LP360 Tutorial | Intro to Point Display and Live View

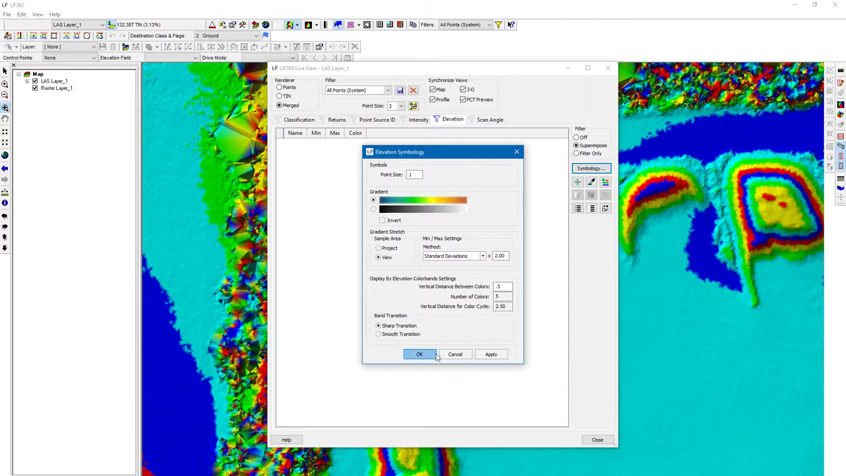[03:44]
You can change this to a smooth transition but I find that seeing those edges of where those elevation changes are happening is easier to visualize if we have a sharp transition. Let's go and click OK. I'm going to close this and it's going to ask me hey do you want to save the changes you've made to the to the display settings here. I'm going to say yes. We could create a new this is called a again this is a live view filter.
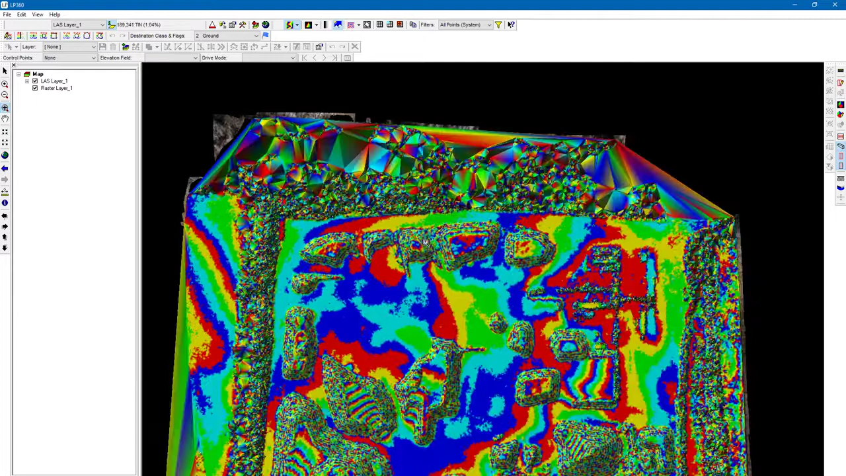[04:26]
And you can see if we zoom in on this stockpile here there's a really it's really easy to see where that stockpile is really beginning. You can see it's a little more accurate representation of that. OK. All right.
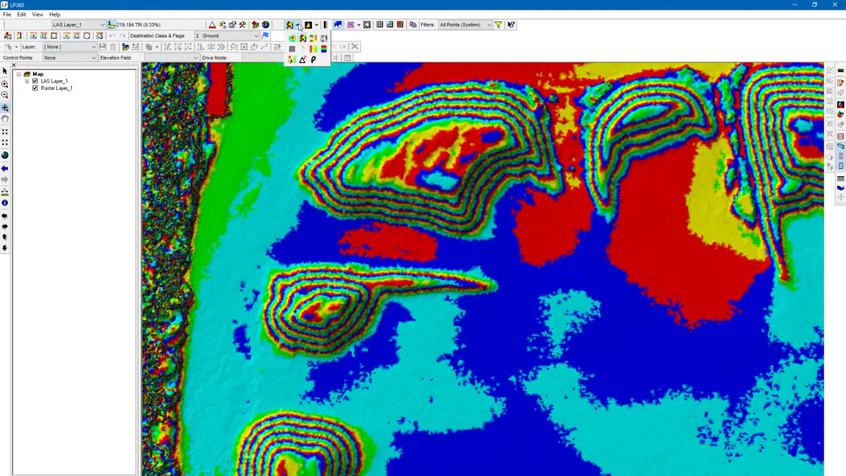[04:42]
So the next option we have here is display by classification. This data was pulled in directly from Metashape. It's where we've derived our point cloud from. As you can see everything is in a single classification. It's in created never classified class zero. If we had some classifications here we would see possibly these vehicles buildings
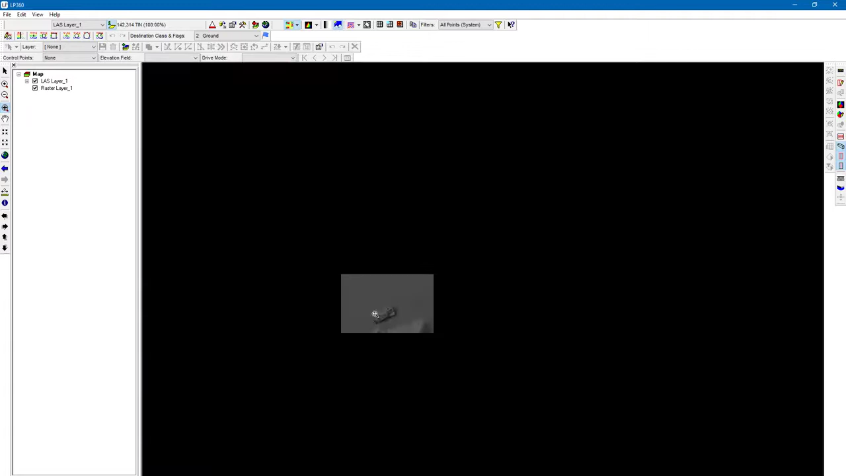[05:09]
vegetation different colors and a little bit here we'll set up the live view filter
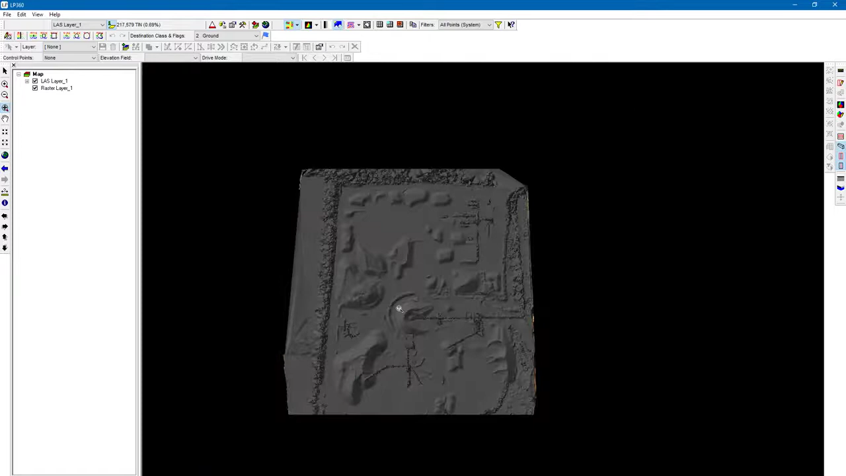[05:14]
to display only unclassified and let's say we've done some classifications
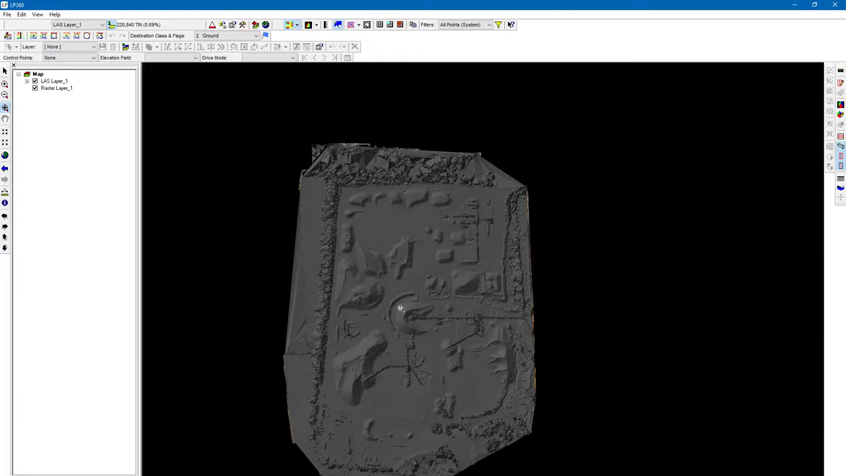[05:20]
and we're just wanting to see data that hasn't been classified yet. We could set the filter up to to show show that for
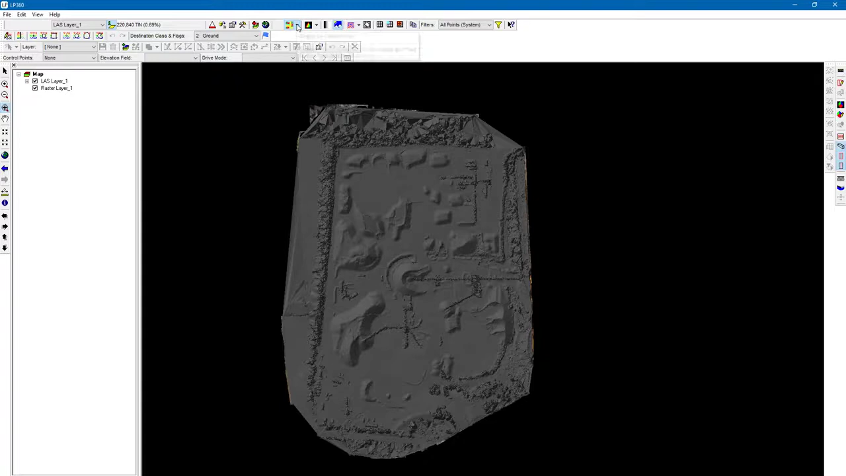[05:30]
this view and all these views can be seen in a profile view 3d view so on. We're going to display by intensity can do that monochromatic
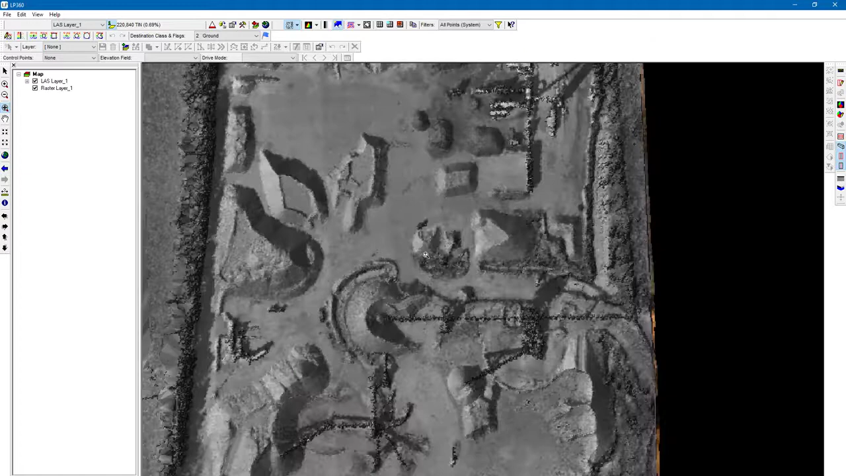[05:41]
turn combination because this is data derived
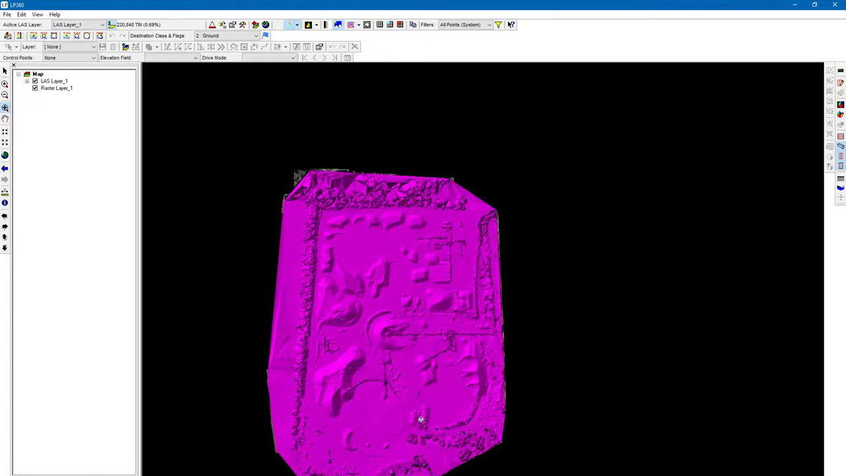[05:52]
from photography we just have a single return if this is a lot of our data that we would see different colors here representing different return combinations possibly just
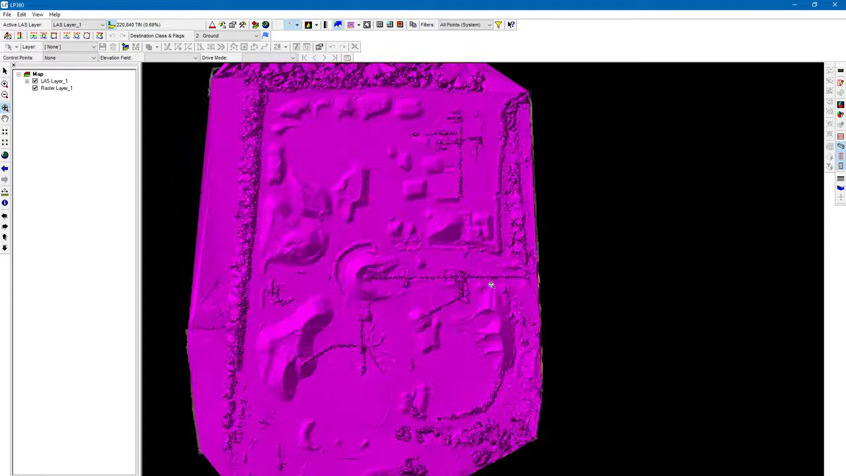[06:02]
for this data set from you know we've taken pictures from a drone this is what we're going to see just a single return combination display by point source ID it's all the same
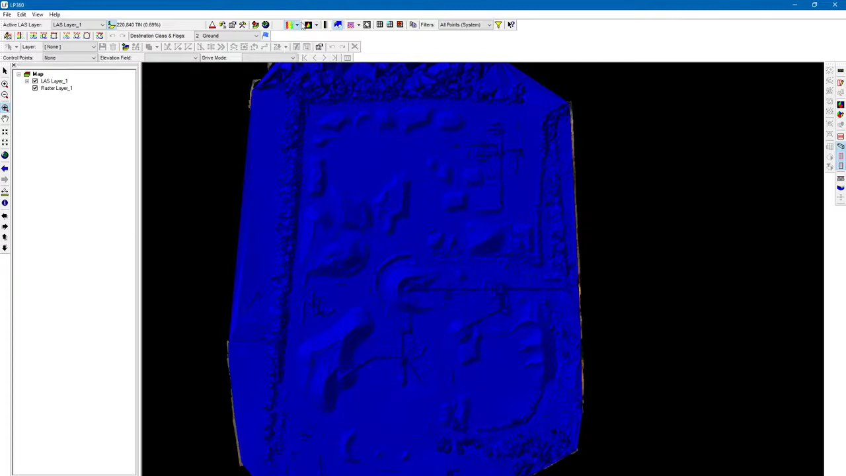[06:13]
this is a really nice feature for you know we've we've derived these points from
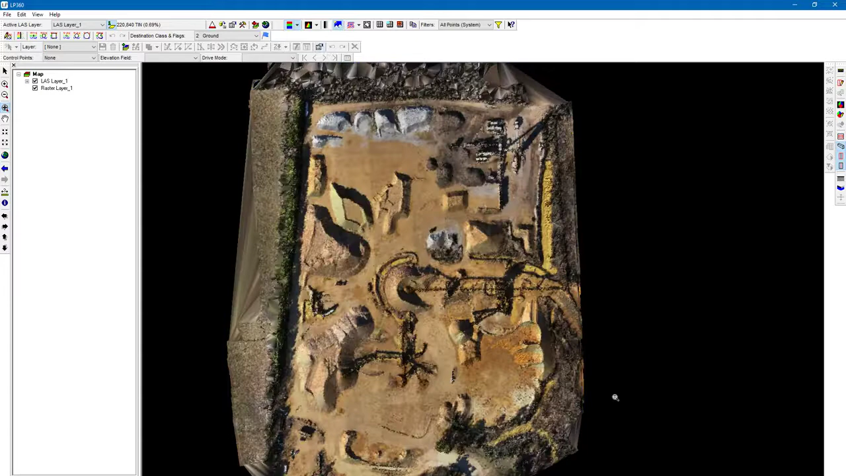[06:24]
photography so we've every point has RGB value okay display by file this is a single file but normally you would have multiple files you can see how they're broken down
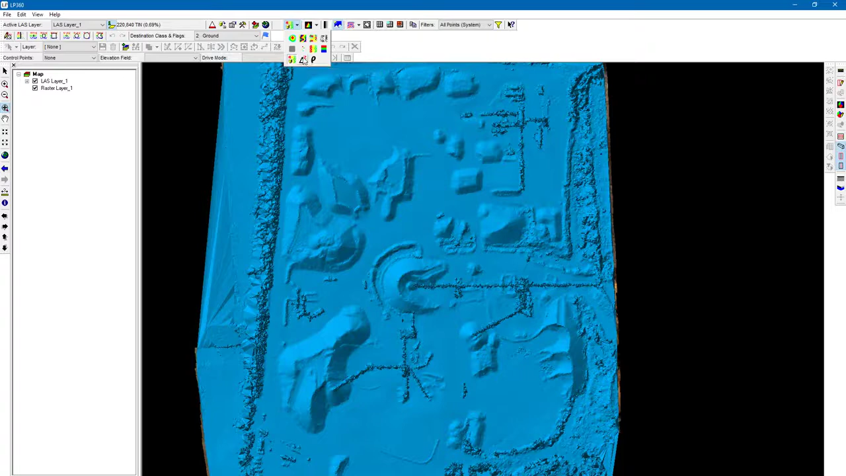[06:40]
with that view display by elevation difference okay and display by point density so you can see the edges here with the vegetation I think it's pretty noisy we've got some on the outliers of our project we've got less point density but for the most part our projects process and meta shape it's going to have the same point density throughout the project we'll